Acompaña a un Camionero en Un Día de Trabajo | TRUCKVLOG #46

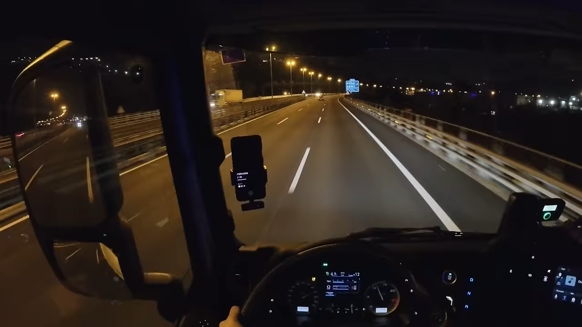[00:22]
estoy ahora mismo acercándome a la puerta de barcelona y me dirijo a cargar a dhl en el zimbayés terminé por la zona de masquefa la última vez y nada está aproximadamente 40 minutos en camión así que vamos para allá y a ver qué es lo que nos encontramos hoy de momento pequeño problemilla y es que llevo maderas en la caja del camión porque
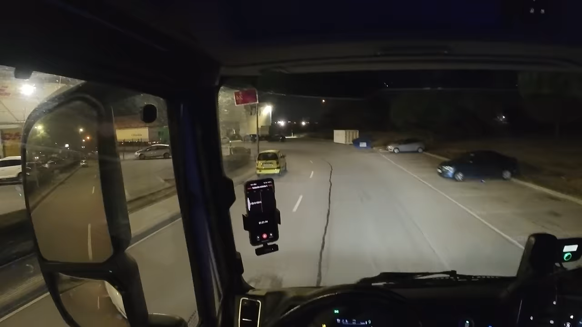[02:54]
aquí damos la vuelta a la izquierda tenemos la nave dhl pero se entra desde la calle perpendicular así que con calma y con cuidado vamos avanzando el otro día ahora que he visto el camión ese que estaba ahí asomando multaron a un compañero por llevar las banderitas estas banderitas de luz que tienen un montón de camiones por la carretera pues tenía dos
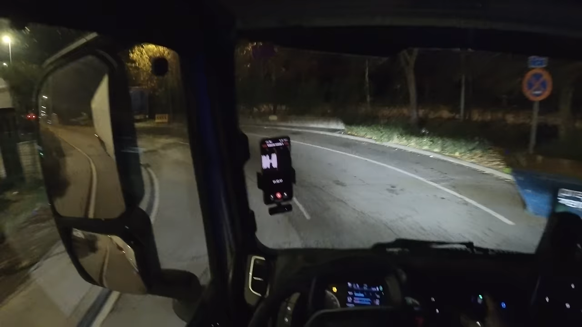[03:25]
banderitas de esas aquí en frente del camión le paró la bueno iba a decir la guardia civil pero no creo que fueron los mozos un poquito antes de llegar a la llaida lo pararon los mozos y le multaron por llevar esas luces en el parabrisas así que compañeros si estáis pensando en instalarle luces al camión mucho ojo porque os pueden multar
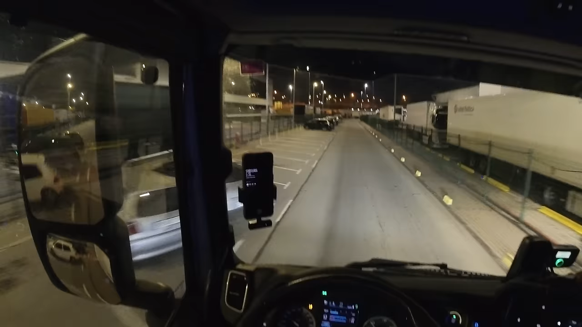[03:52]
bueno ya estoy llegando voy a apuntarme y a ver qué muelle nos dan bueno gente tenemos muelle el que hay a la izquierda de ese remolque de dhl ya he